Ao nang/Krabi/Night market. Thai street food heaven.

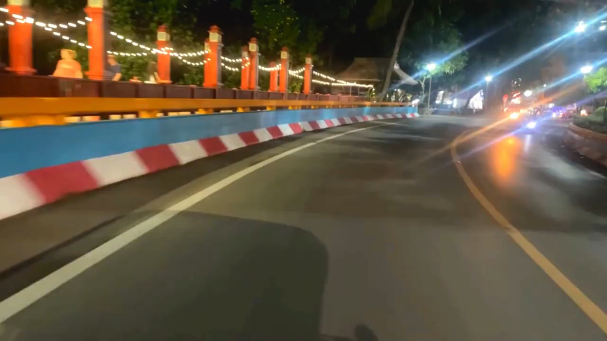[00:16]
truck truck ride to the famous Al Nang night market if you like your street food keep watching